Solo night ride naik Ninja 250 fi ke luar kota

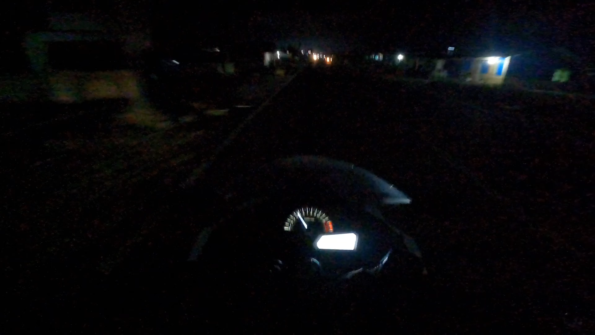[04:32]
Jadi kalau saya mati kak Nyalakan lampu dekat kayak gini mati nih Ini kalau papasan sama kendaraan lain Kasian juga mereka kasih lauk Ini lampunya tajam banget Ini lampu led Pakai lampu led Cuman Apa ya Kurang bagus sih lampunya ini Cahayanya amyar Tidak ngumpul kayak lampu standarnya
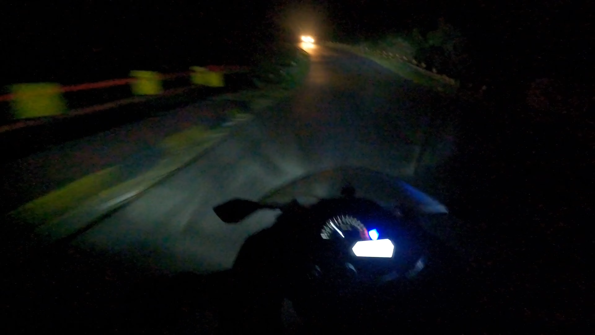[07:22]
Wai Gari Tanjakannya juga ini ekstrim ini Oh my god gak bisa lihat Ini tanjakannya ekstrim sekali disini Ada satu dua ada tiga tikungan sampai di atas Ini Ini ekstrim Kalau orang-orang yang pakai mobil